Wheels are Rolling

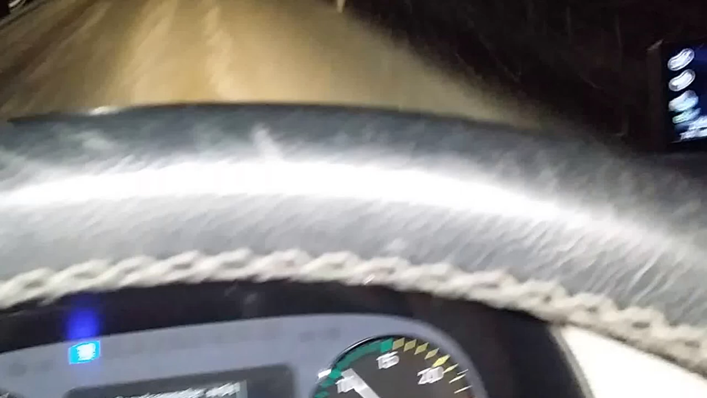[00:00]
Maar je ziet het. Geen mensen voor me, nog geen spoortje. Dat is ook wel een beetje apart zo.
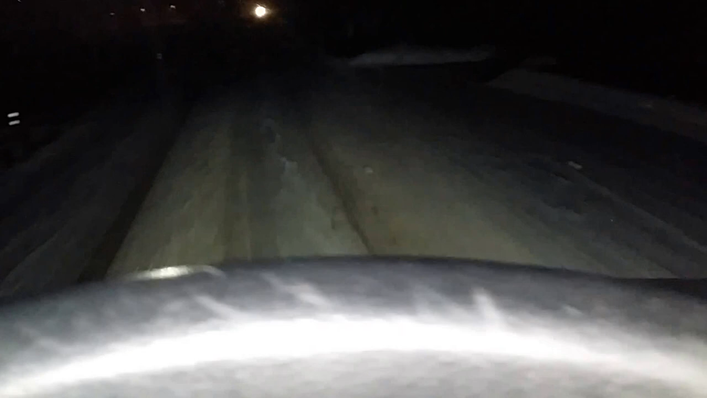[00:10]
Ja. Nou, laat ik wel een beetje wat aanpalen, dan kan je wat zien. Groot weer? Nee. Dat is wel wat beter. Nee.
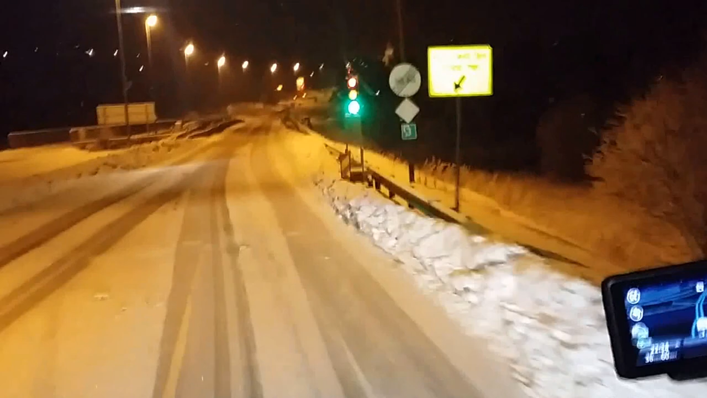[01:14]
Maar hij spreekt gelukkig op groen, zie je dat?